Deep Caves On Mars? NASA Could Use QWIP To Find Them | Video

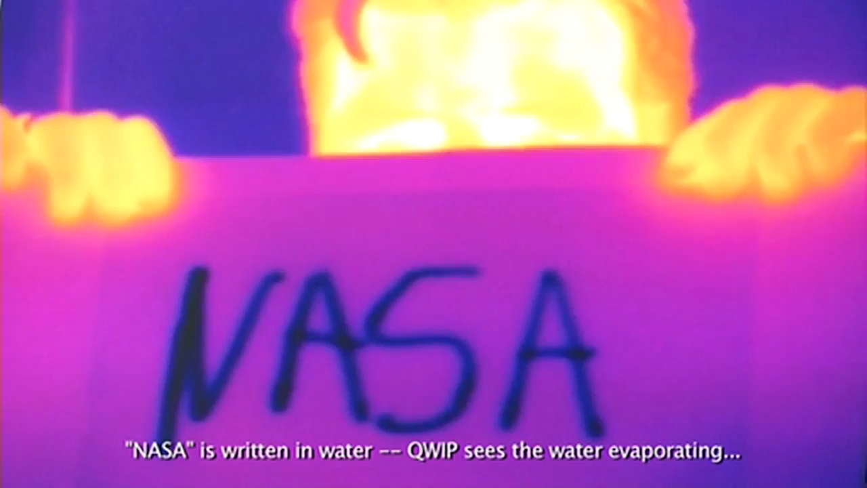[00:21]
and the characteristics of the infrared radiation are primarily dependent on the temperature of the object.